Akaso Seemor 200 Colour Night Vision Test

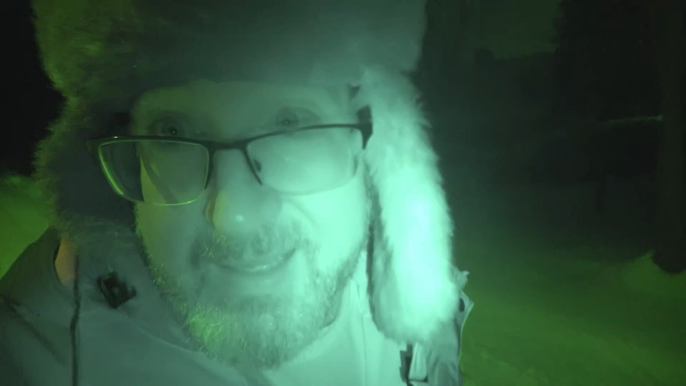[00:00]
Guys, I have an impressive unit in my hand. This, the Acaso Seymour 200s. What did you think I was talking about?
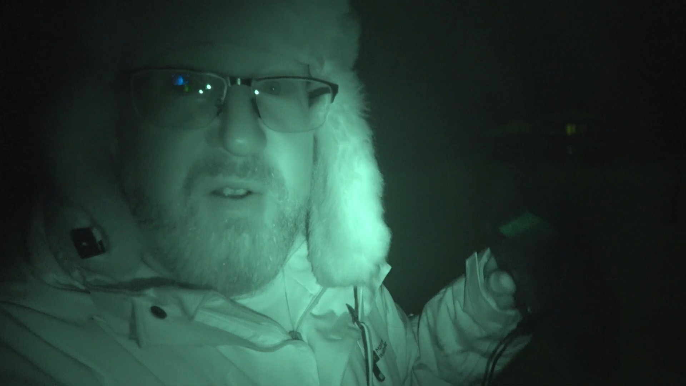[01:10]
tonight we are going to be testing out the Acaso Seymour 200 color night vision goggles. I'm going to do some tests here in the yard, and then we're going to go for a walk. The sky up there, as you can see, is a mid-winter sky, 10 o'clock at night. There is a moon behind clouds, and this is about as good as we're going to get to do some testing with our Acaso 200 Seymour night goggles. These goggles are designed to work on a night like tonight, where there's a little bit of light, where you can kind of make things out, but not really. It is night, but it's not pitch black.
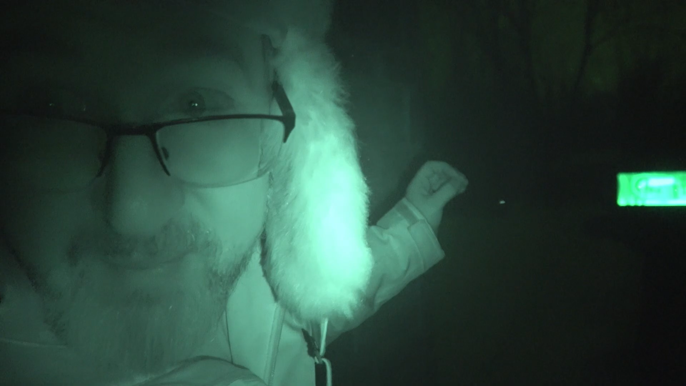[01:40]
Now, the Seymour goggles do have infrared mode, which works in pitch blackness. I'm going to show you guys the infrared mode, which is basically just a black and white mode,
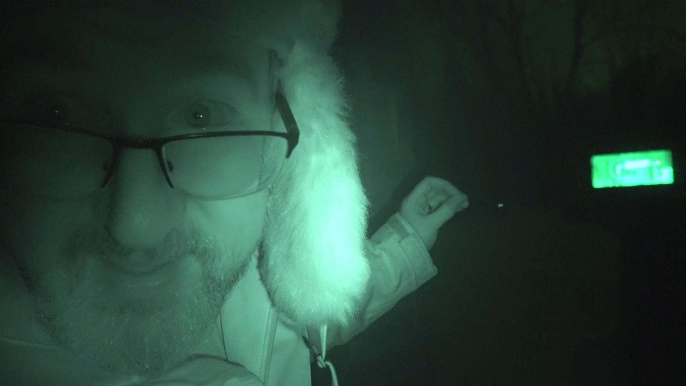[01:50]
with an IR pink light on the camera, which is invisible to the human eye. But what I want to show you guys tonight, is this camera does something very special.
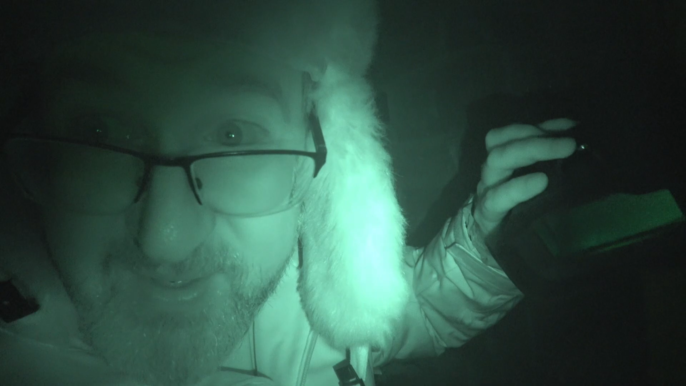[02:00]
Color night mode. Okay?
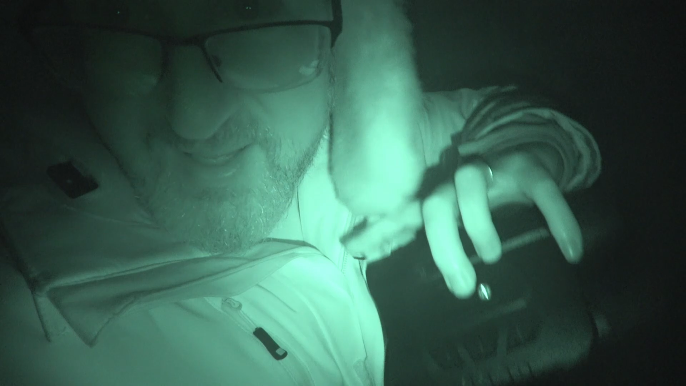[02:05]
And I'm actually wearing a colored shirt right here, which I'm going to see if it'll pick up.
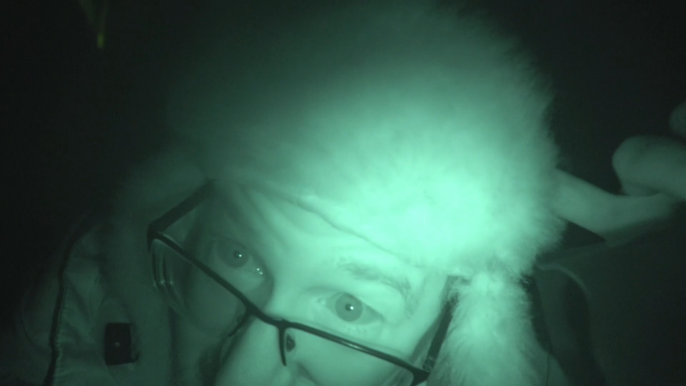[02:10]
And my hat has color on it as well, which we'll see if the other camera can pick up. I don't know.
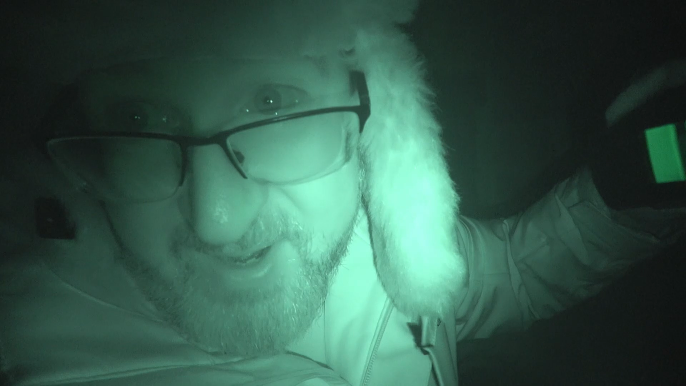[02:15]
Let's get this thing set up, and I'm going to walk out there in front of the shed.
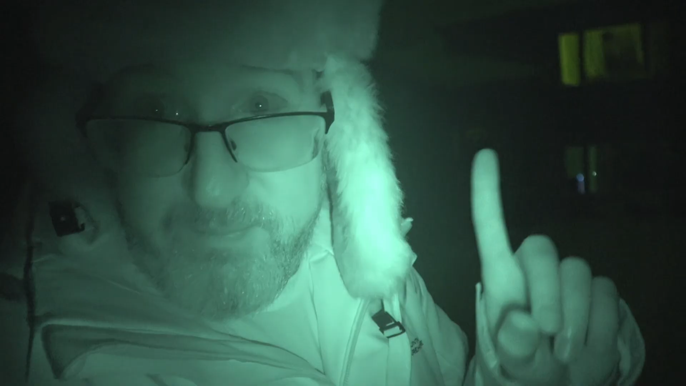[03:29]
Let's, let's check the color on this. Let's see if it actually picks up the color of my shirt. Obviously, in IR mode on the camcorder, we, you can't tell what color my shirt is. Did I mention it's like minus 15 degrees out here tonight? Yeah. The things I do for this channel. There it is. There's my shirt.
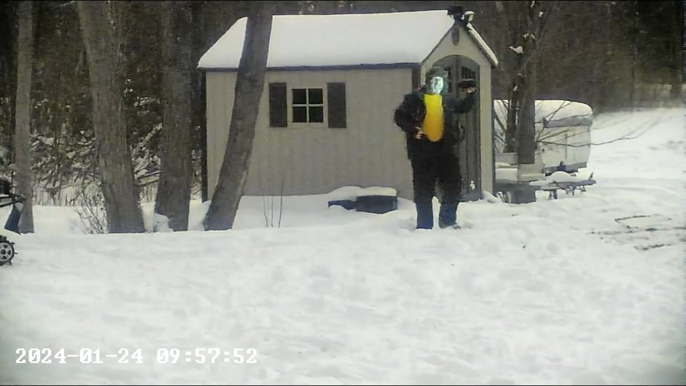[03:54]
Actually, I'll, I'll turn this camera away so that, in case it's throwing light on my shirt, okay? But let me just turn the camcorder off for a second. Okay. That's the best test.
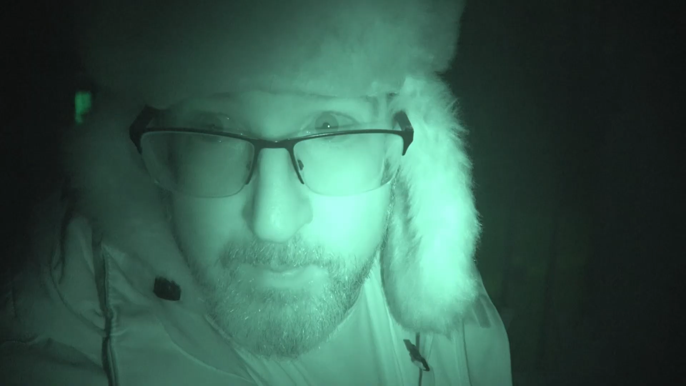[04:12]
Okay, so what I'm going to do now is we're going to take the camera off of my makeshift tripod here. And I'm just going to walk around and show you some scenes in the dark, handheld, because I think that is what people are going to do with this camera. Now, I know Akaso didn't appreciate my previous efforts doing that, but I want you guys to keep in mind that that's how people are going to use this camera. So, I'm going to try to show you what I can show you.
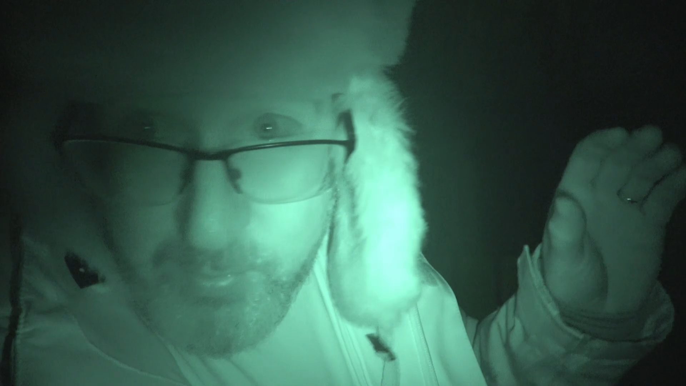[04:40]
We're going to go back to the swamp where there is no light. It's a little bit darker in the swamp, and I just want to show you guys in color mode what I'm talking about. I'll show you on the camcorder what I see, and then I'll show you on the Akaso what I see.
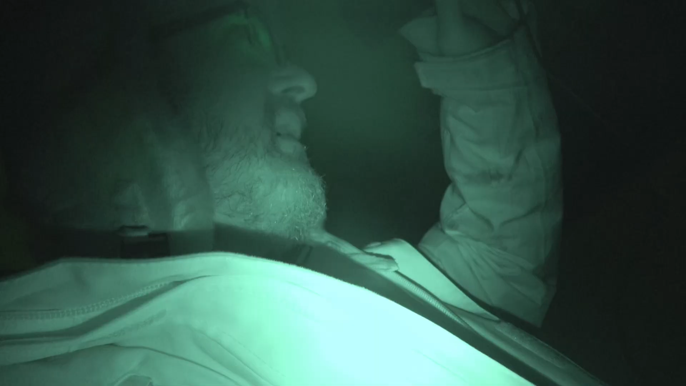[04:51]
Okay, there's into my backyard, I've got an archery target, a deer target out there.
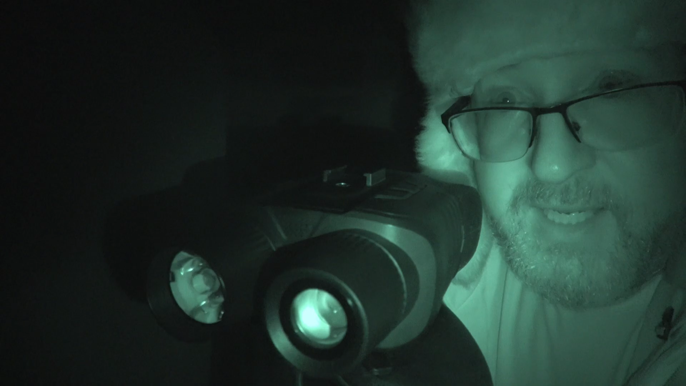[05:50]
Okay, so right there guys, if we're looking, there's no light coming out of the Akasos.
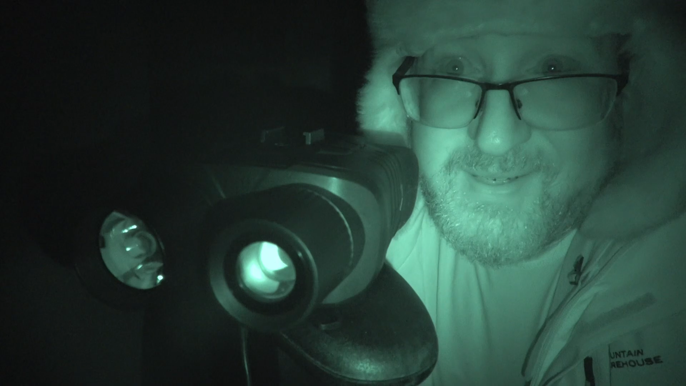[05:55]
So it's in IR mode, which basically makes the image black and white, but it's still just using the great sensor, whatever they've got in the sensor in this camera. Not color mode, black and white. Okay, IR zero. Now I'm going to turn it to IR one, and that's going to actually turn the IR light on. Okay, there, the IR light is on, and that brightens everything up.
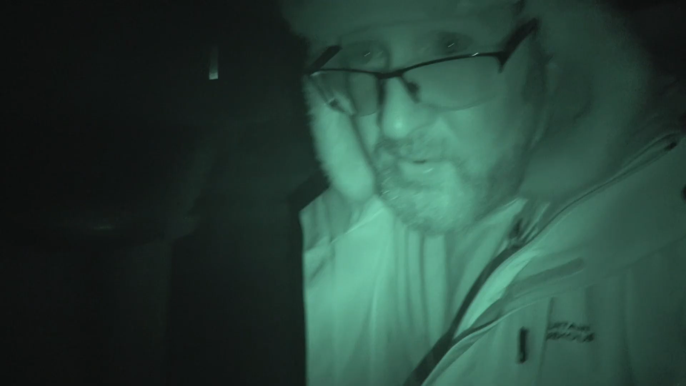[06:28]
Now, there is actually a light coming out of the goggles, and I'll show you.
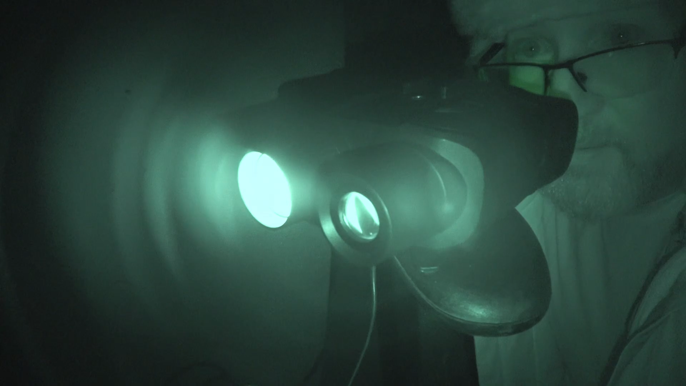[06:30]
There's the light coming out right there, because we are on IR one.
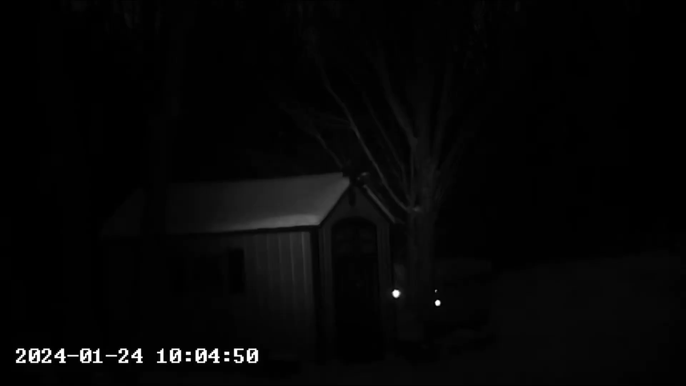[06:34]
And there are seven levels of IR, and I'll just go through those right now for you guys. That's IR mode two, IR mode three, four, five, six, seven. So that's the highest mode, and I'm just going to pick this up and handhold it.
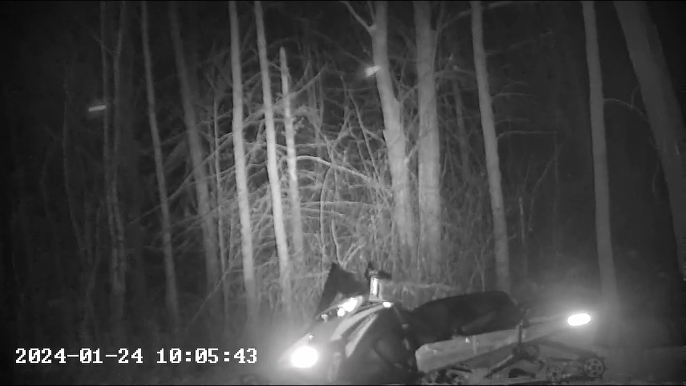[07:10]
There's the reflectors on the snow machine, so it's quite bright. I don't see any of that light to my eye.
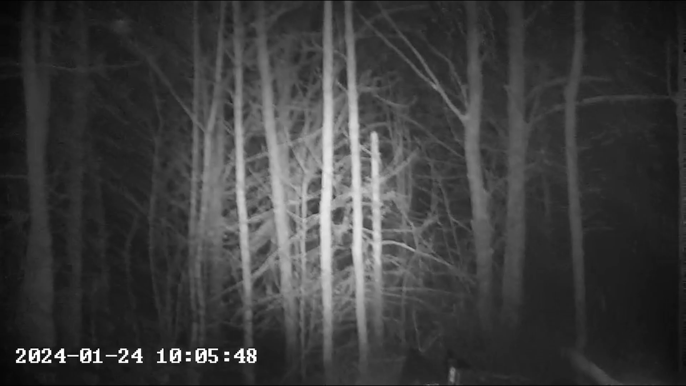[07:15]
When I look above the camera, you can't see that light.
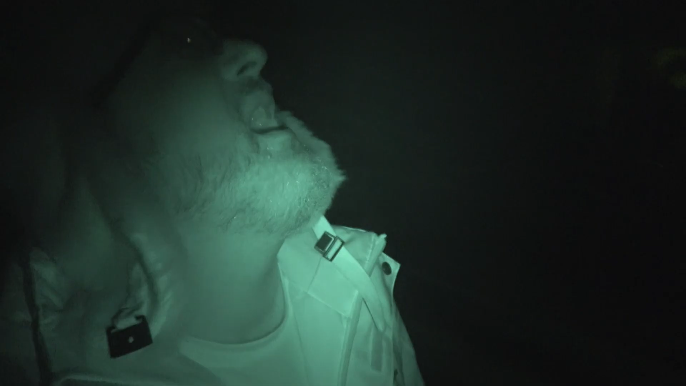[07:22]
Oh, look at, look at that.
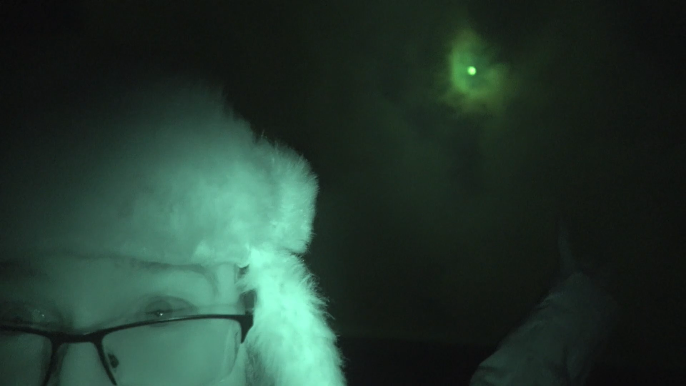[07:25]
There's the moon. I was telling you guys, the moon is up there, it's behind clouds.
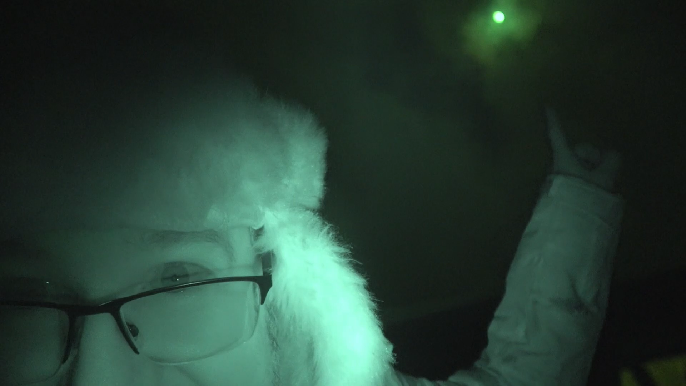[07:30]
But this is the perfect conditions for what they're telling me we need. We need a little bit of moonlight, and the snow here in the yard helps as well, because that brightens everything up.